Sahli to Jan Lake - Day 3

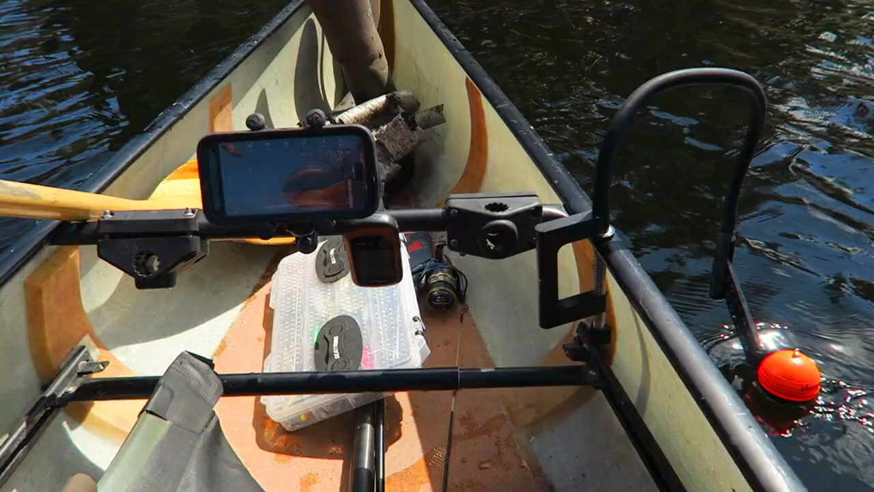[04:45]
So I wanted to check out my deeper, just to see what it was like. Oh, it's marked a fish.
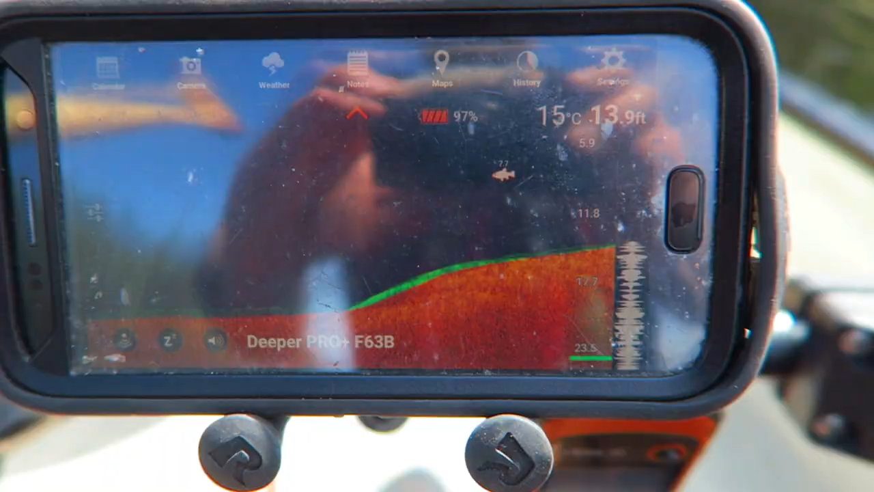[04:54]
On screen: depth 13.9 ft, water 15°C
Just to see if there's any fish in here and how deep it is.
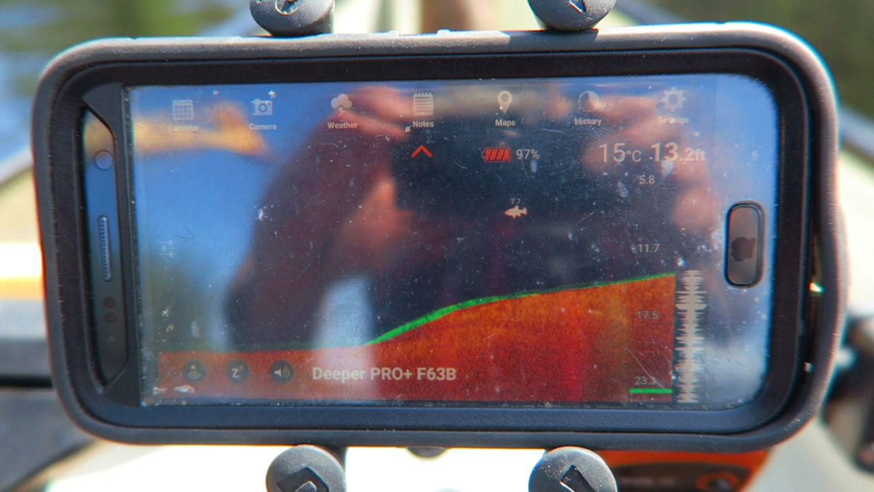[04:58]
On screen: depth 13.2 ft, water 15°C
The deepest I probably found it was about 25 feet. And it is picking up the odd fish.
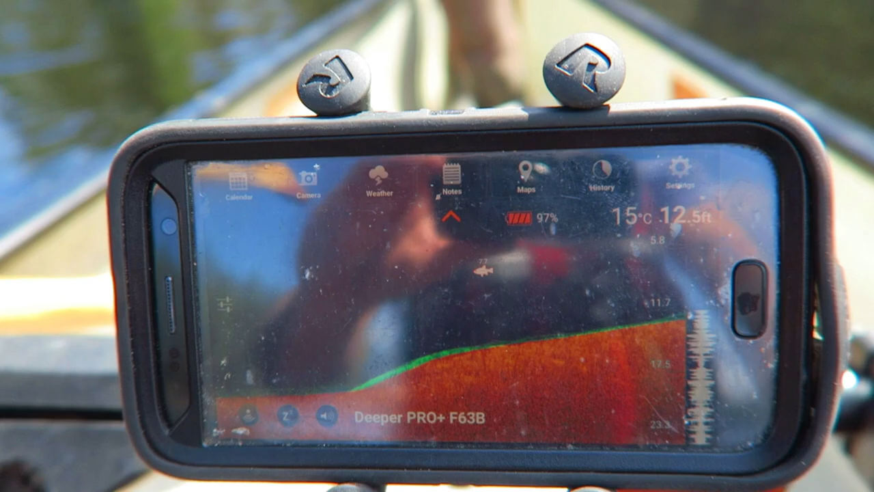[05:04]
On screen: depth 12.5 ft, water 15°C
Doesn't seem to be much though.